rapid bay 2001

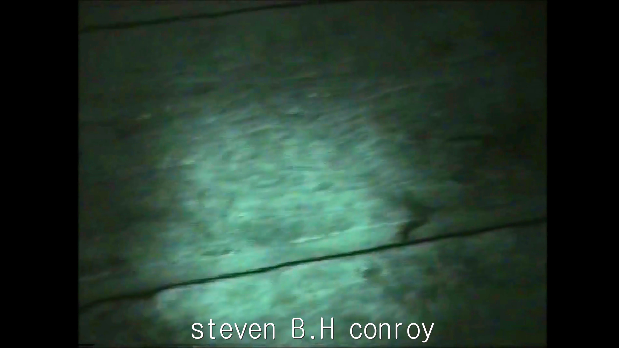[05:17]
He's not that small. Look at him on here. Look at him on here. Look at him on here, mate. He's a clear view on him. Look at that. Look at that. Jay? Yeah. Not too slow. Not too slow. Not too bad. Where is he?
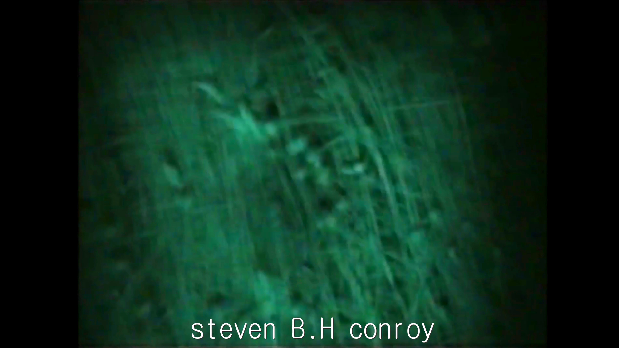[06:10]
Power quality, you see it's pitch black outside and it makes up like a torch light. That's fucking unreal.